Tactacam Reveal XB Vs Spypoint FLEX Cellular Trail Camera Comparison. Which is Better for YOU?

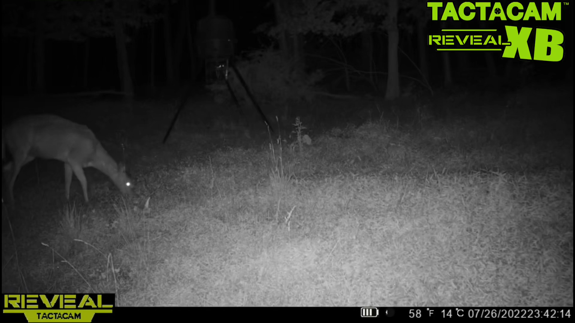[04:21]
And here are the nighttime videos starting here with the XB. You can see the kind of quality you get in the nighttime with that no glow. And here's the flex with some subtle with two subtle red lights going on.
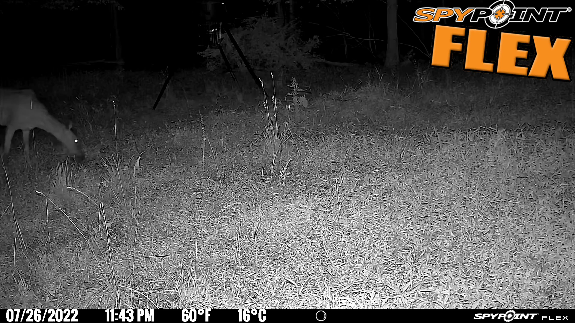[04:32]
Here's a quality video you get at nighttime. As you can see the flex is a bit more clear with the nighttime videos. So I do have some more opinions and observations after testing both cameras.